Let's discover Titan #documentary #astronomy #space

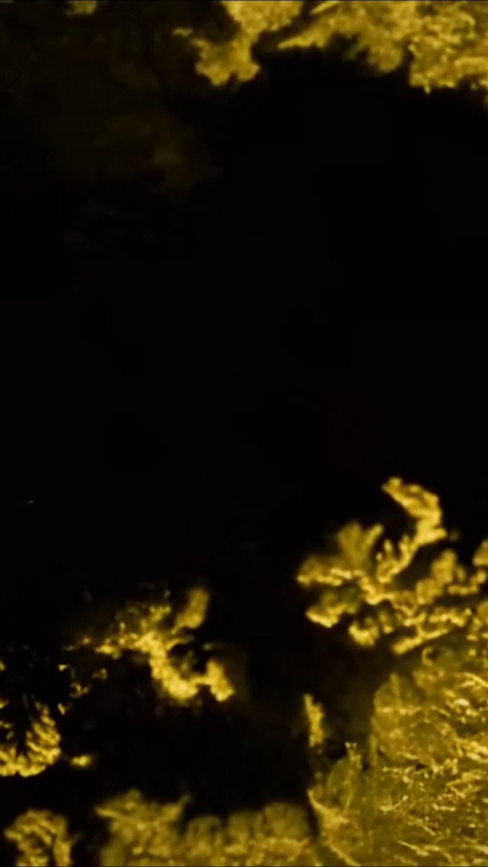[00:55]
However, the area, estimated at around 260 square kilometers, or 160 square miles, The sun, the sky and the city, which are all the same, all the same.